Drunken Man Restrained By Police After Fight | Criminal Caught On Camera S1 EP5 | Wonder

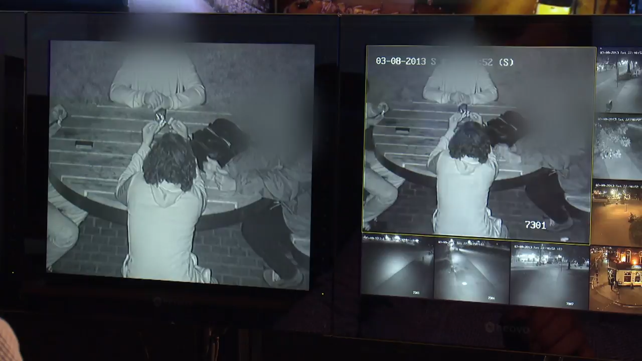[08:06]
Obviously, someone skinning up a joint is fairly easy to pick out.
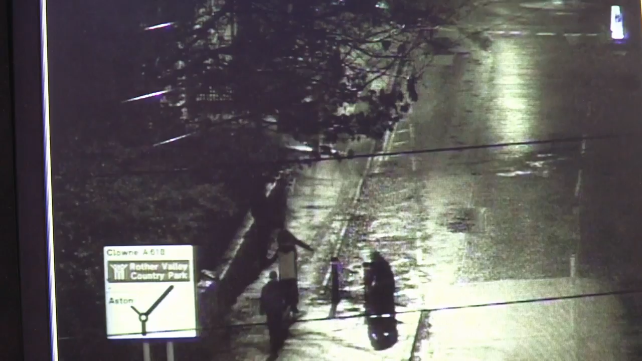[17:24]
Police won't arrive in time to catch them this time, but that doesn't mean they'll get away with it. We've got reasonable footage, and local police officers on the ground will probably know who they are, so we can deal with them retrospectively anyway.
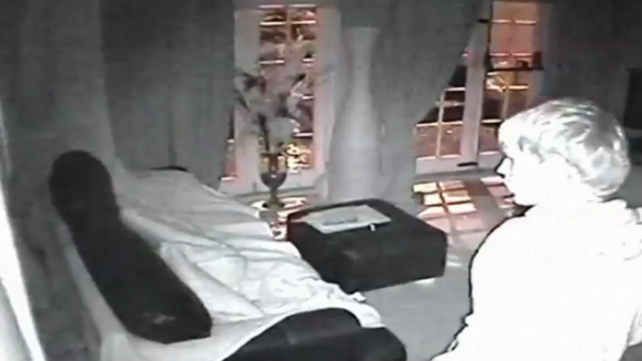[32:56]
The poker-wielding burglar was still lurking in the house. He hadn't broken in again.
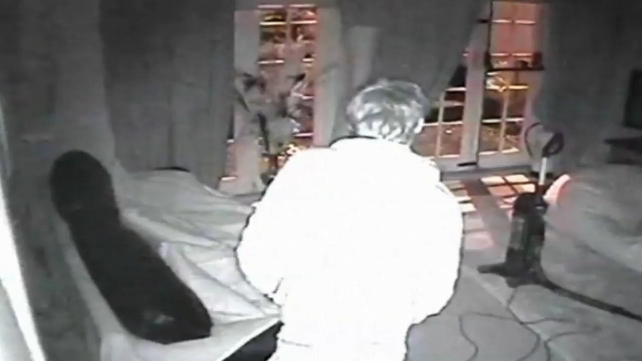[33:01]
He never left. The thief had been hiding from police, Rosalind and her family, inside a wardrobe for over 13 hours.
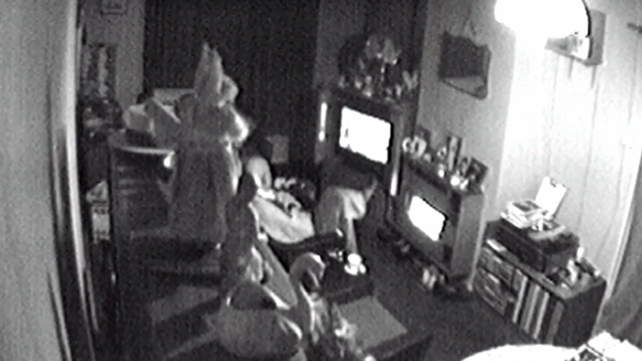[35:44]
This footage shows McDonough and Connors ransacking his living room while Philip slept in front of the TV. Thanks to this evidence and an investigation by Avon and Somerset Police, McDonough and Connors were jailed for a total of 15 years. But for their victims, the damage had already been done. But when you're, you know, on your own,
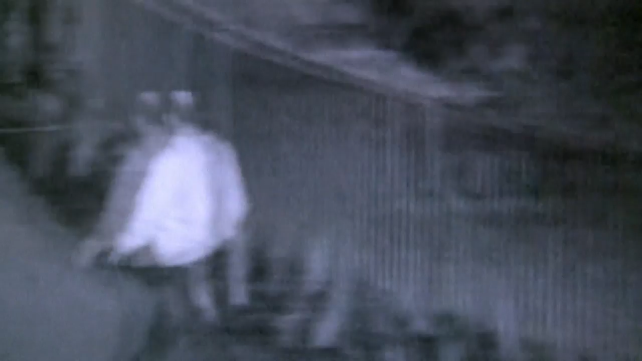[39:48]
He's been sitting in the park for a little while having a drink. So we're just keeping an eye on him, see what he's doing.
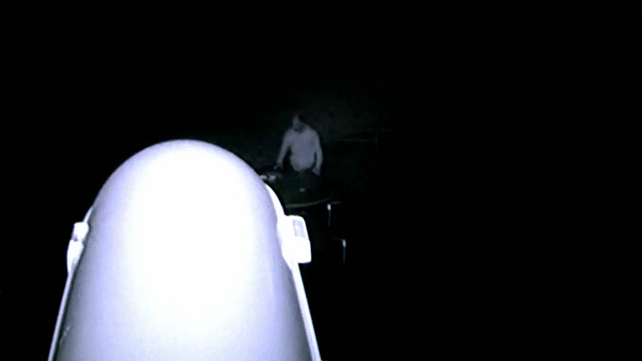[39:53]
He
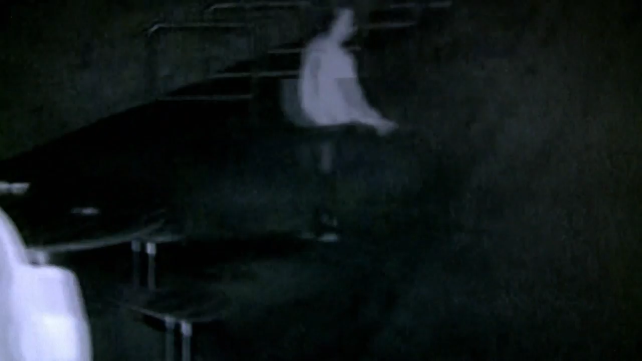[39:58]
The man's been acting suspiciously for some time.
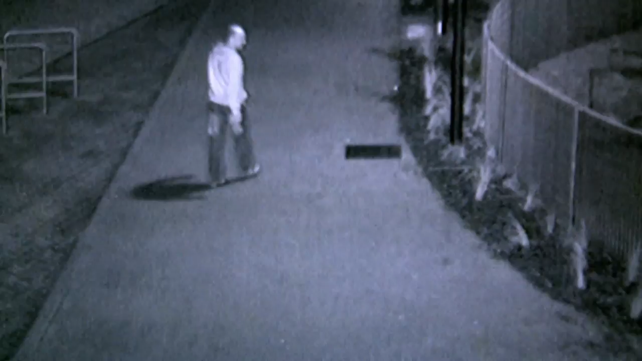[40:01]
Andy's pretty certain he's up to no good.
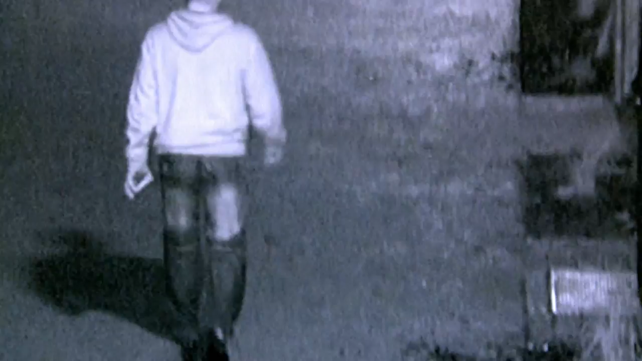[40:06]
And he's carrying something in his right hand.
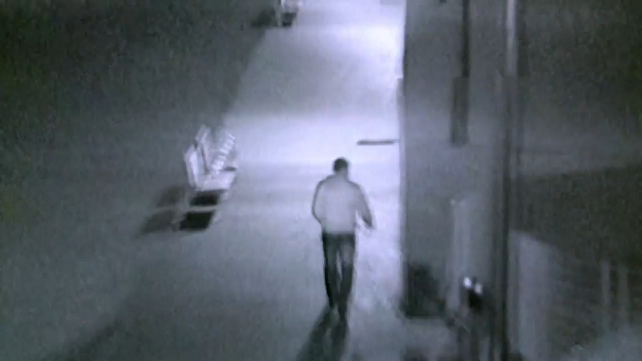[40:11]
He's gone behind a children's play area.
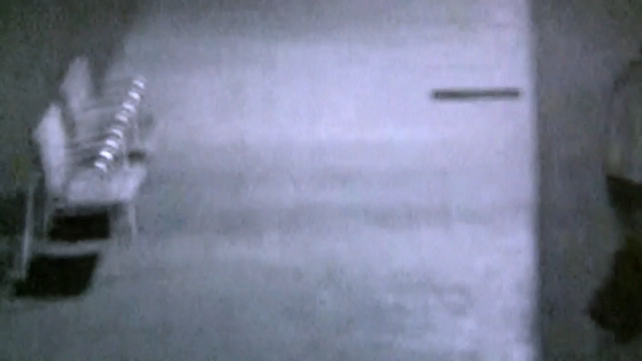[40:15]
Where he's gone to is pretty dark.
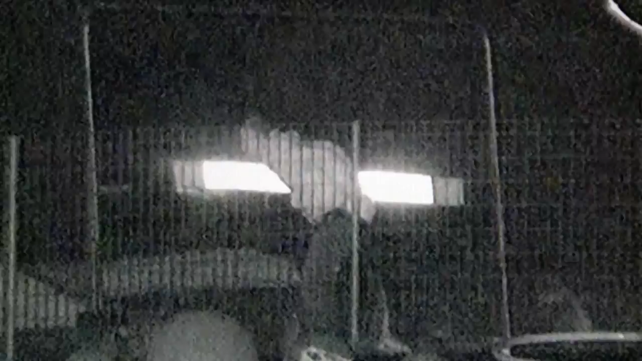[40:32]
That's disgusting. The man is unaware he's being filmed, but these cameras come with spotlights.